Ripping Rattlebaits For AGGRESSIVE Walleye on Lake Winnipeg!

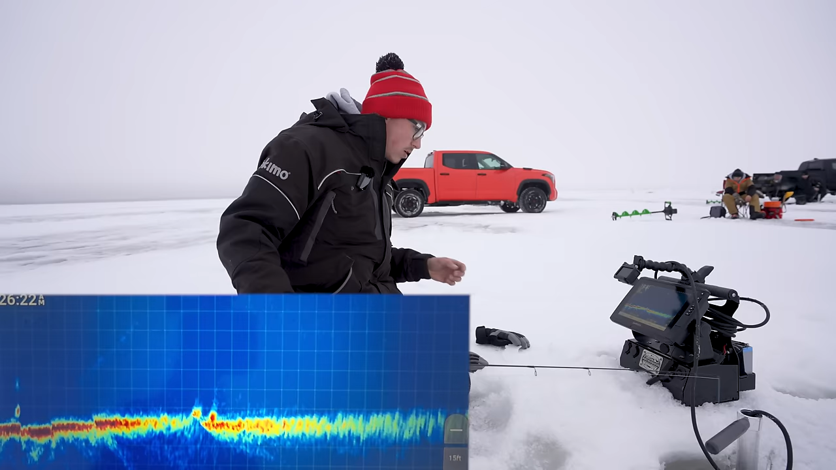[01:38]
Oh, there's two over there. Oh, there's a big one coming into me now.
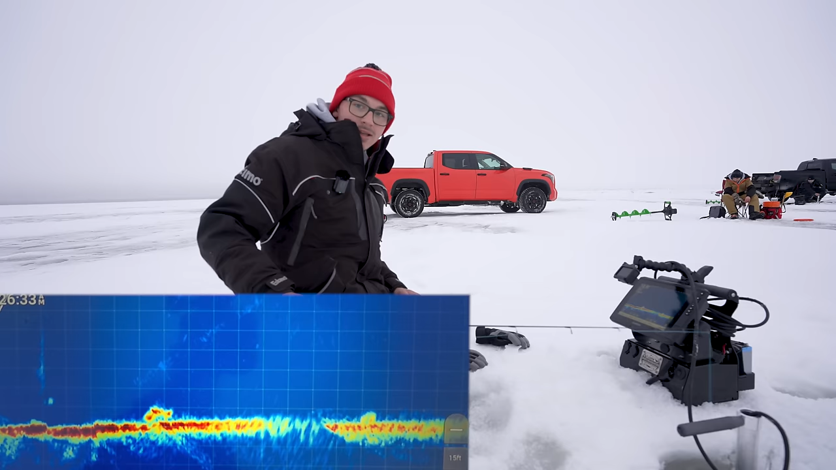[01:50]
Okay, there he is. This is on that Rattlebait. Hopefully he comes in and crushes it. Oh, that's a big fish. Yeah, come on and look up and eat. Yeah. Yeah. Yeah. On, big one, big one. Big one. Oh no, it's wrapped in the cord.
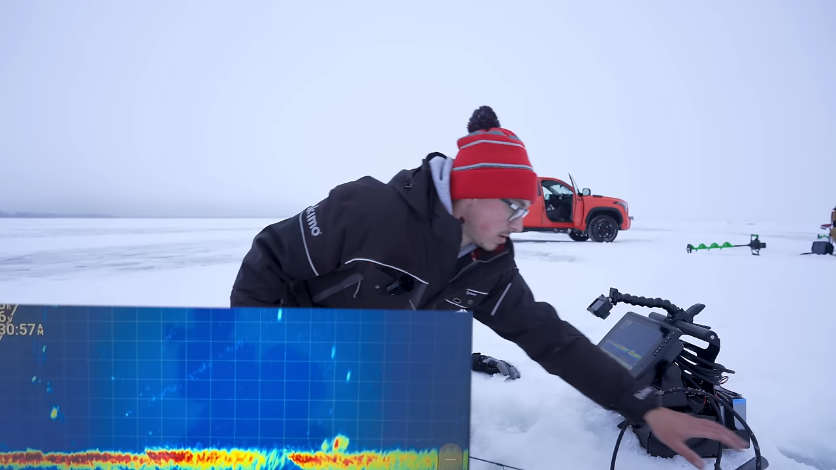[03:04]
Oh, there's fish everywhere. You go to that hole over there.
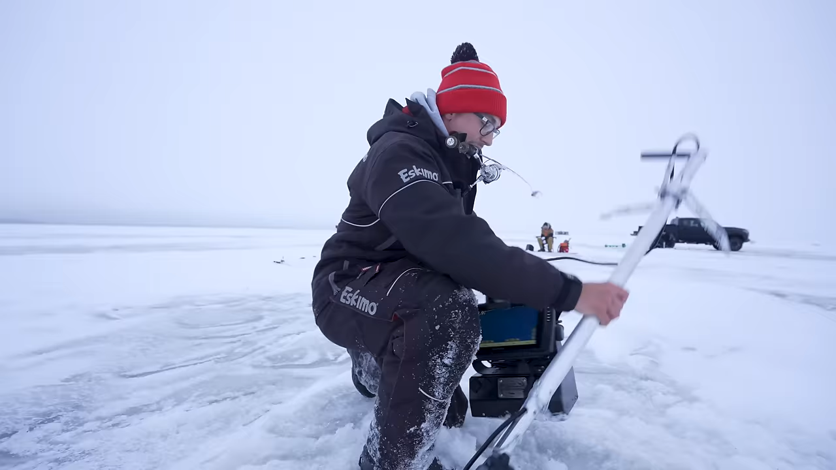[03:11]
Sometimes you just give it a little bit of time. Let the rattle do its thing. There's one, two fish over there. They don't look small. Yeah, Shane, there's lots of fish around here again.
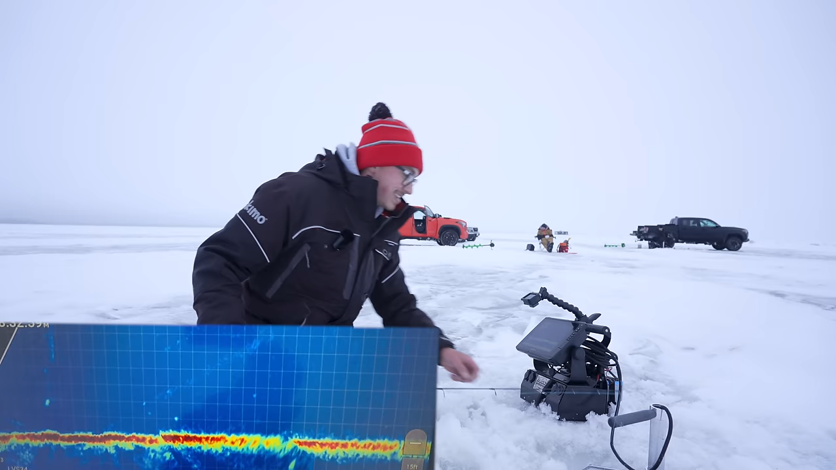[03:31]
Yeah. Oh, there's one. There's one coming.
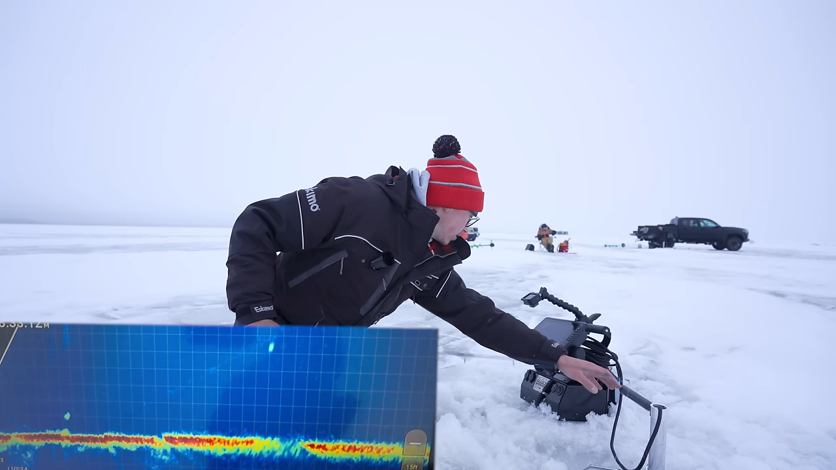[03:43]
Oh, it went right past me. Oh, it's coming back now.
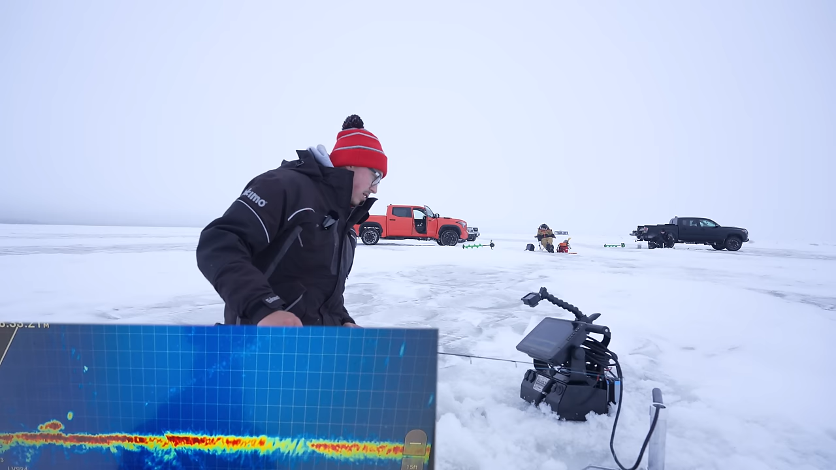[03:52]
Oh, another one. Feels like he's got some weight too.
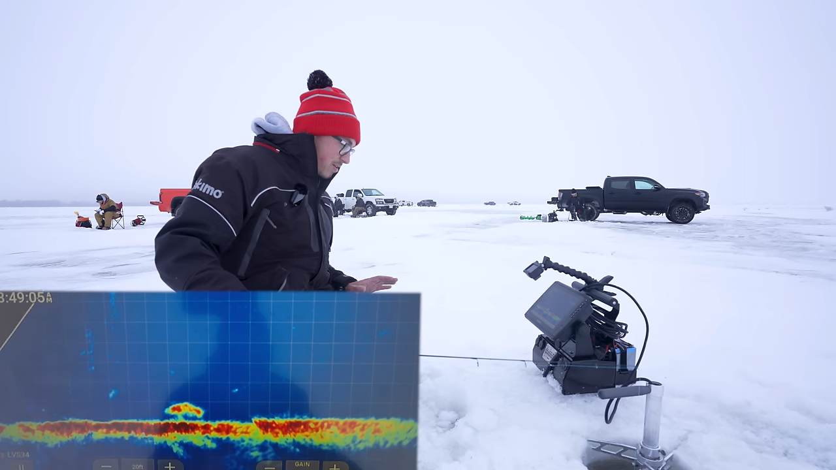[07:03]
Yeah, I got a longer one coming in right now. Oh yeah, it's a big one if it comes and eats. Just gonna bounce it on the spot a bit. And when he gets close, just kind of pull it away really slowly. Oh, he looks engaged. Oh, big one. Eek. Off the nooser. Oh my gosh.
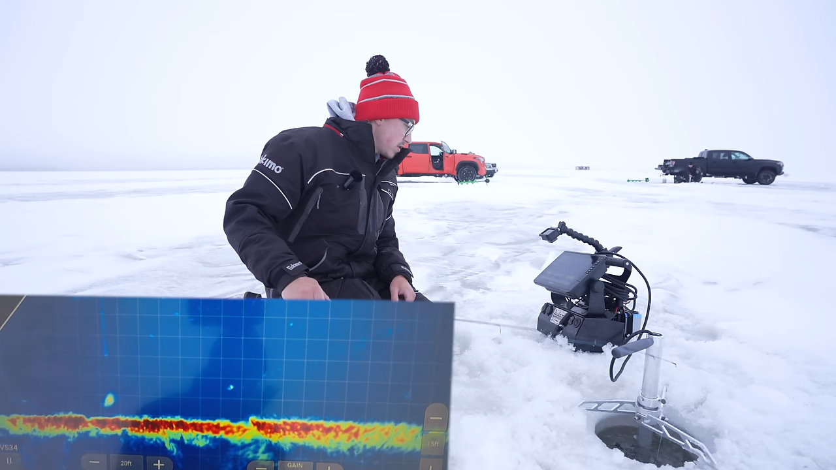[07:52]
Oh, they're not wanting to come in this way. Might have to full hop over there to really get him to commit or something, or put this bait in front of him. It's like a 25, 26 inch fish.
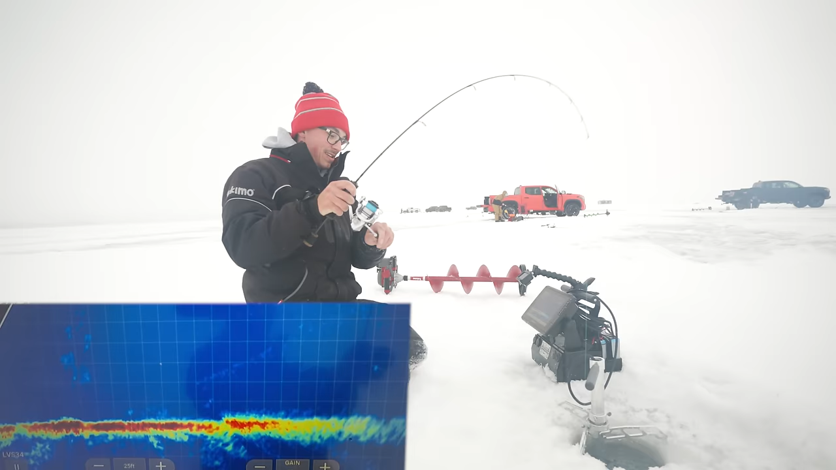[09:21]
Eater. Oh, that one saw it from like 6 feet away and put it into overdrive.
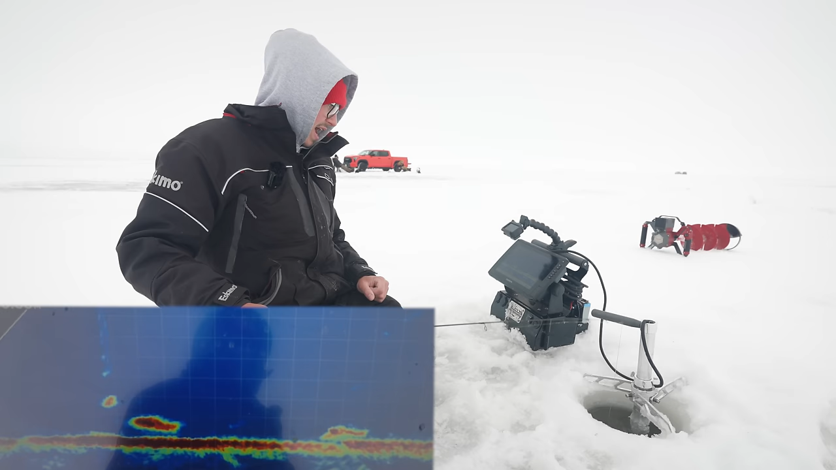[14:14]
Looks like a pretty big fish. We can just do a little up and then drop it down to flutter. Oh, we like that. Bit on. He really liked that flutter. Oh, my line's frozen. Woo! Oh, and it broke.
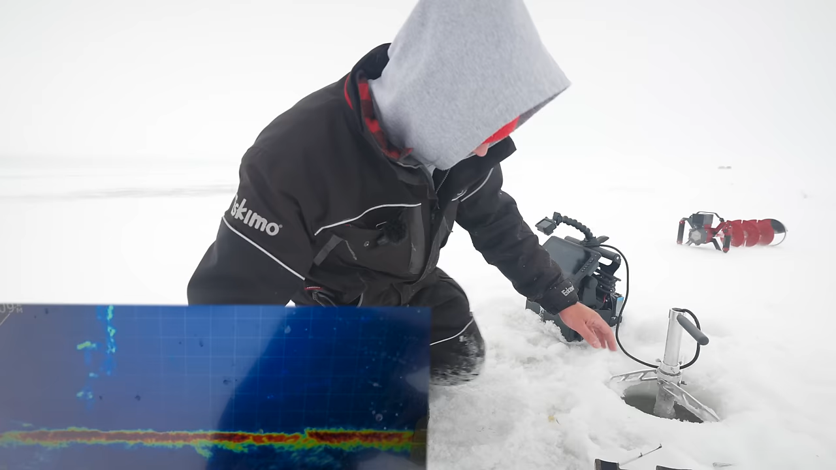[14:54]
So that was the first bites in a while. We've been trying a bunch of other stuff and it has not been working. So we're gonna grind out the tried and true slender spoon. Oh, it turned around, did not like that.